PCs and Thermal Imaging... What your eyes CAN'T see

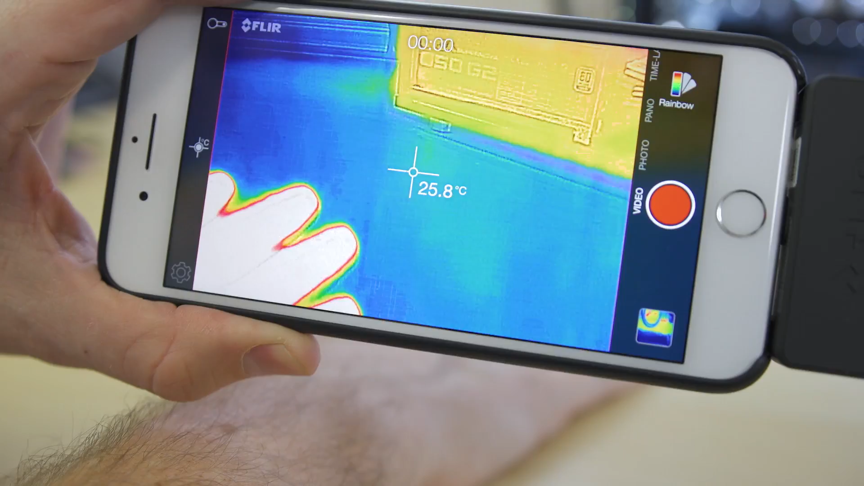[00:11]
On screen: spot 25.8°C
Seeing heat is a huge deal because believe it or not, when it comes to the temperatures inside of your system,
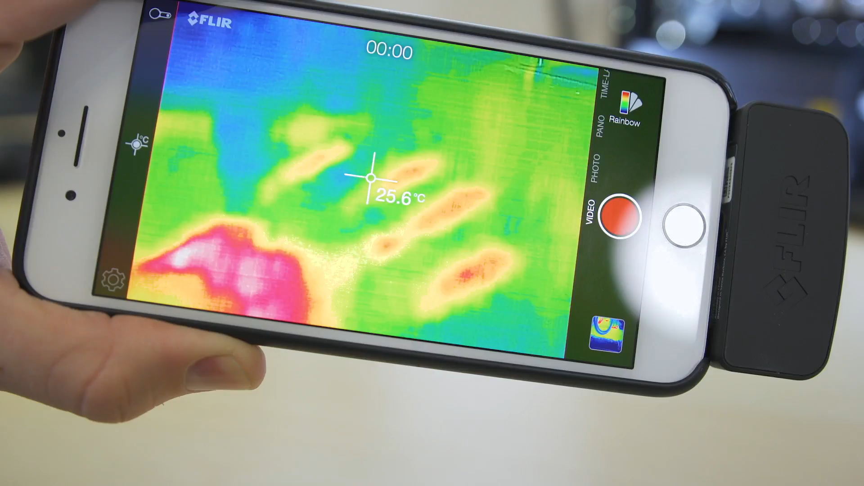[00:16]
On screen: spot 25.6°C
some things are happening that you may not realize, which is why today's video is extremely important.
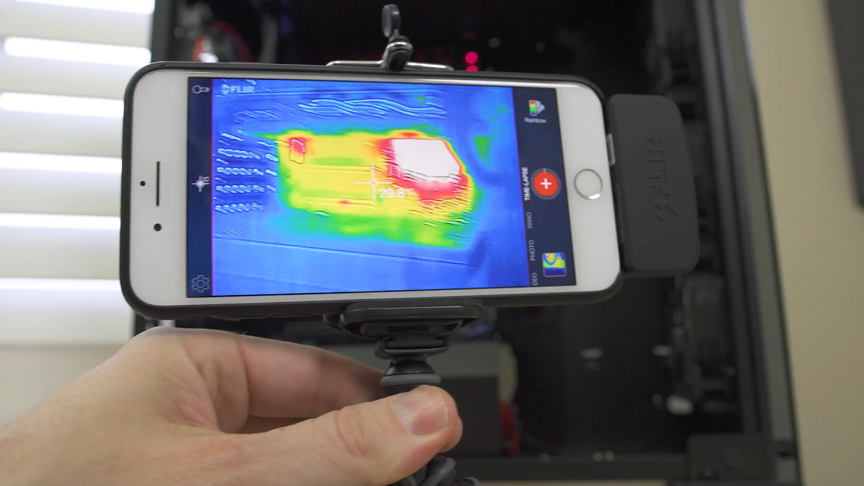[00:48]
But the moment we put infrared in front of it, you can see there's actually quite a bit of heat already on the motherboard just from simply being powered on.
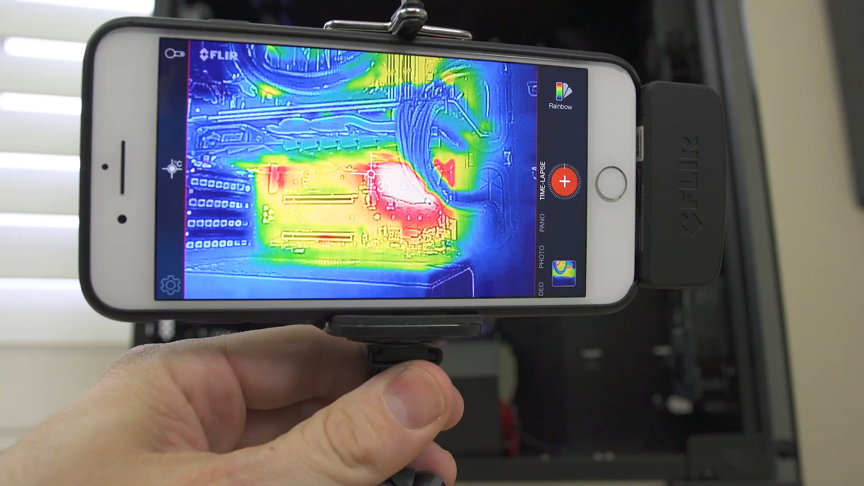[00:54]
I mean, look at that. That in itself should be pretty eye-opening on what's going on with your system.
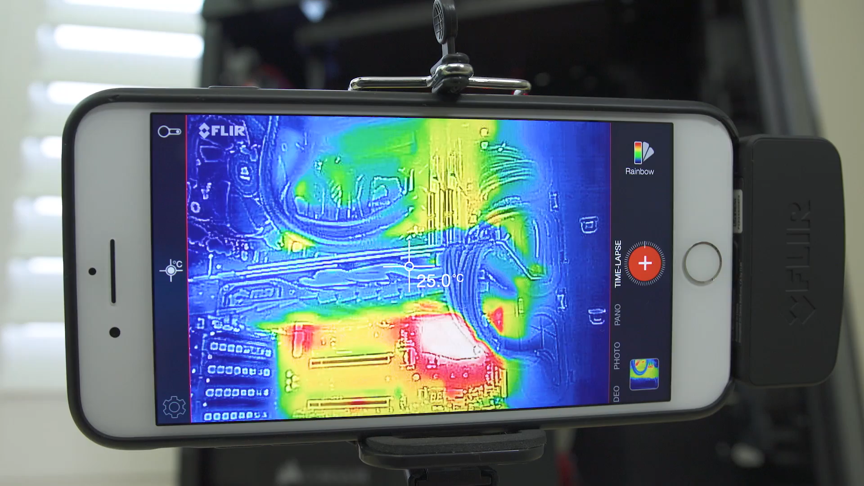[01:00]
On screen: spot 25.0°C
When it's plugged in and not even doing anything. But what about when you turn it on and there's no load on the system? Let's do a little time-lapse to see what happens. It's pretty interesting how the VRMs are already pretty warm. Even though the system is sitting here idle, it's not under any sort of load.
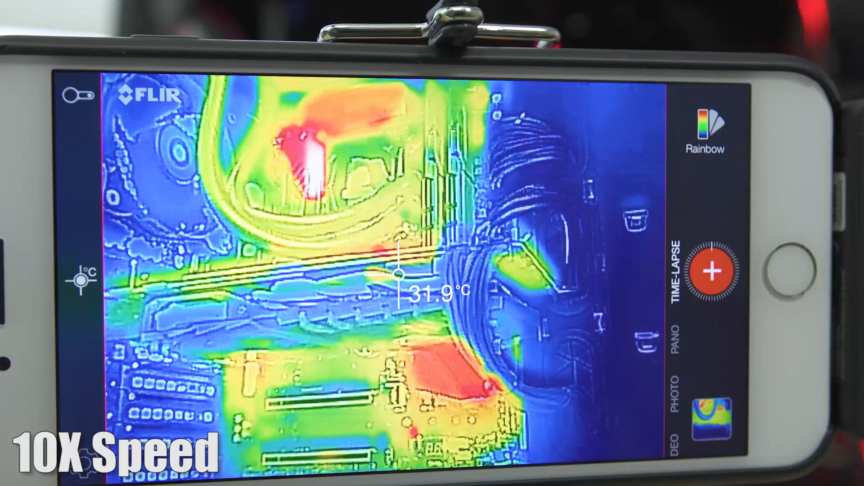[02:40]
On screen: spot 31.9°C
You can see the tubes have warmed up a little bit. The VRMs are pretty damn smoking and the chipset didn't change too, too much. But yeah, you can see right there though that we've got some pretty intense loads that take place on the CPU, especially when they're overclocked. And like right now, overclocked to five gigahertz at 1.4 volts.
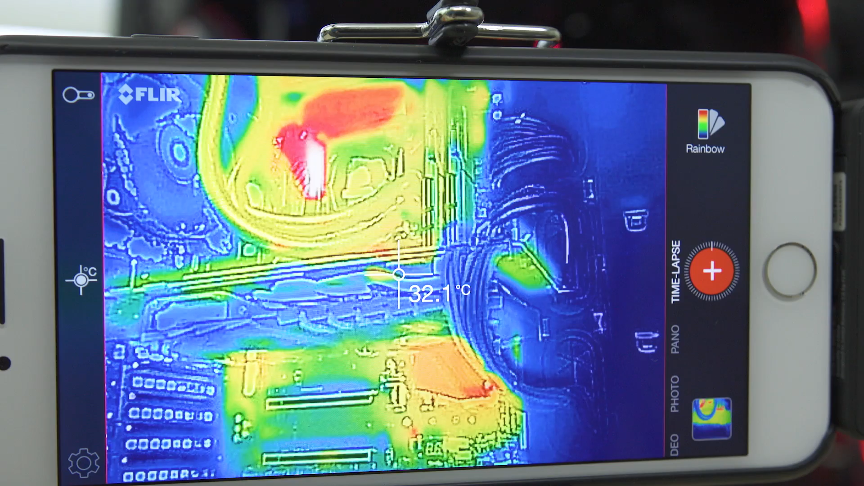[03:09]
On screen: spot 32.1°C
Yeah, in fact, this H100 can't even really keep this cooled like it needs to. So I'm gonna go ahead and stop the test before I blow it up. Okay, so next up is graphics cards. Side note, my skin is actually cooler than the temperature of the chipset. There you go. So that's why my hand looks all yellow and not red. Anyway, we're gonna go and do graphics card testing here. One of the things I want to check for here on this test is I want to see what's actually happening with the heat pipes.
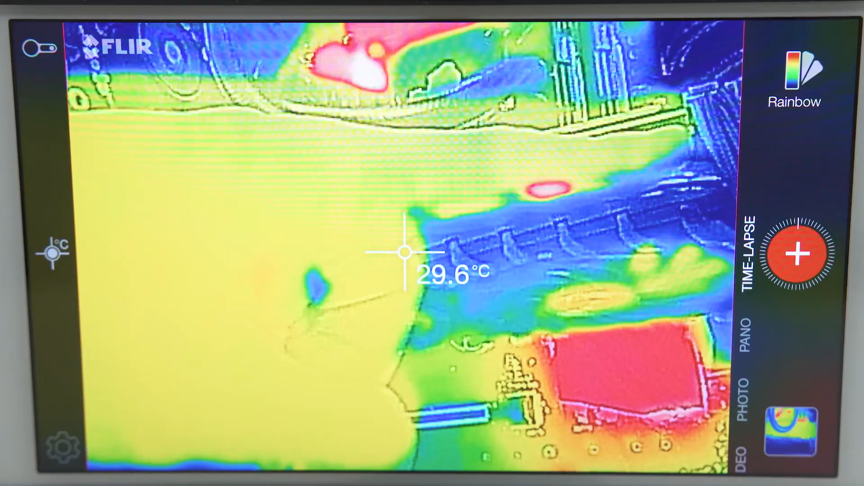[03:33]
On screen: spot 29.6°C
The heat pipe design is what so many of these companies actually tout as being, you know, what makes them so good. So I figured, let's check. Let's test that. Let's just let it time lapse once again and see what happens over time with an MSI 1080 Gaming X all factory fan control.
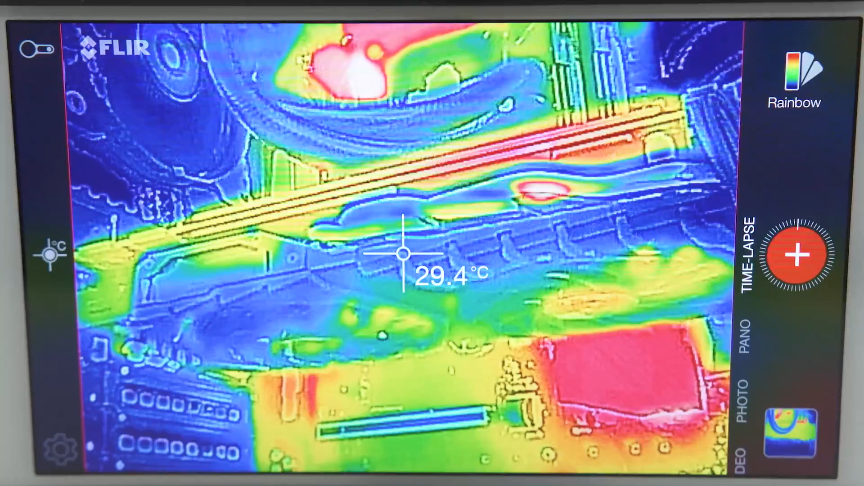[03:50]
On screen: spot 29.4°C
But it is overclocked to 2050 and the voltage is at 100%. So let's see what happens.
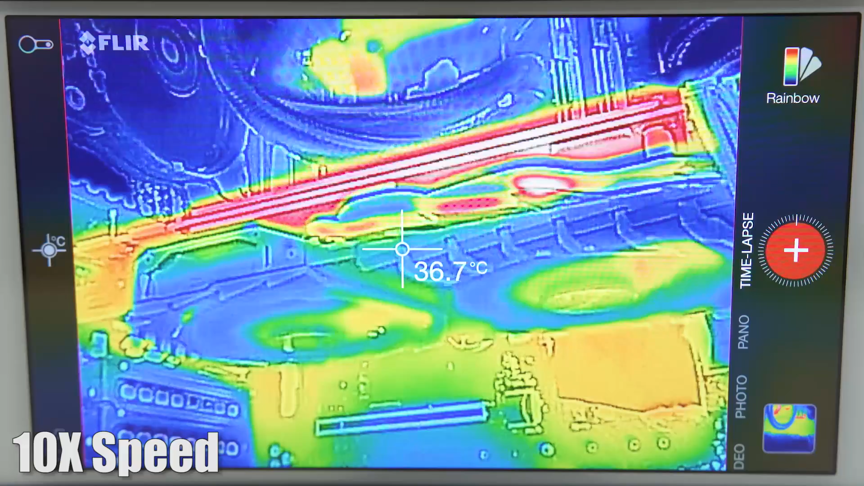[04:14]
On screen: spot 36.7°C
Interestingly enough, the pipes are pretty dang hot when I touch them,
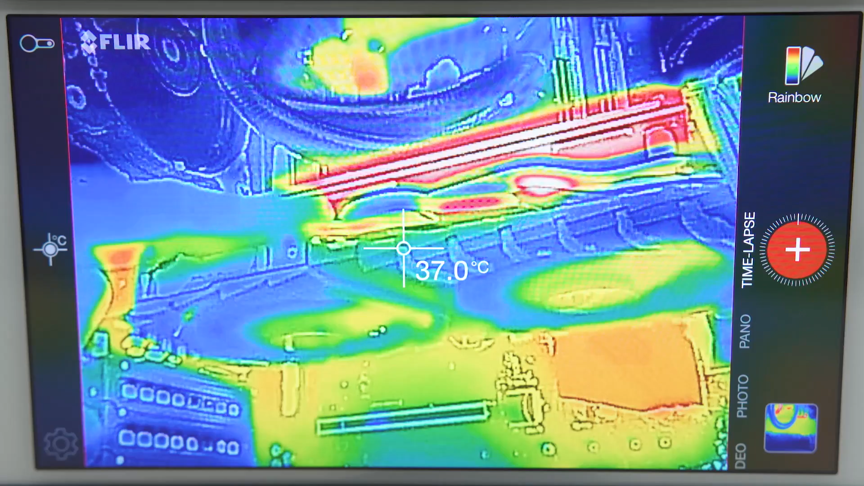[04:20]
On screen: spot 37.0°C
but they are still cooler than the PCB is, which is why they look cool on camera. But the PCB is the hottest point. Remember, this is showing us a range of temperature, not a color as a representation of temperature. So red does not necessarily mean red hot.
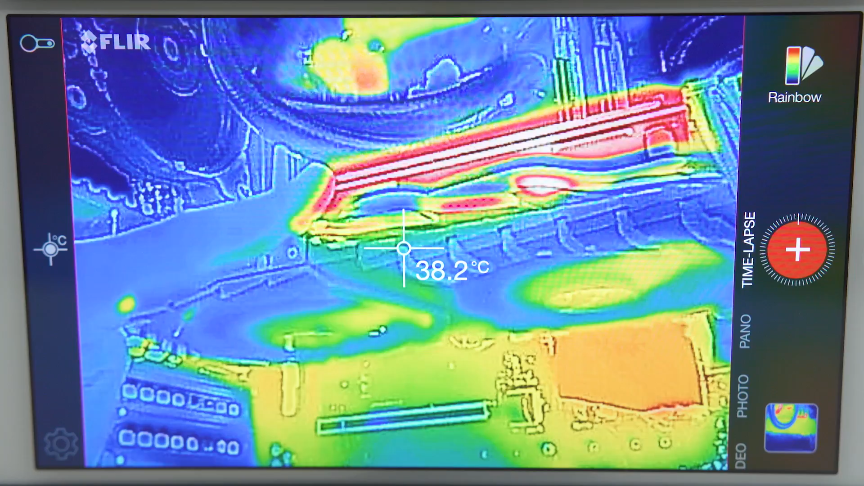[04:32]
On screen: spot 38.2°C
It just means that's the hottest thing on the image. This could be negative 20 degrees Celsius and still be red if we were comparing it to something that was negative 50 degrees Celsius, if that makes sense. Now backplates are one of those things that's always been a question. Is it actually doing any good or is it causing harm? Some people believe backplates cause an insulation issue where heat can get trapped between the back of the graphics card PCB and the backplate, causing more damage than good. Now we'll need more testing in the future to determine if that's true.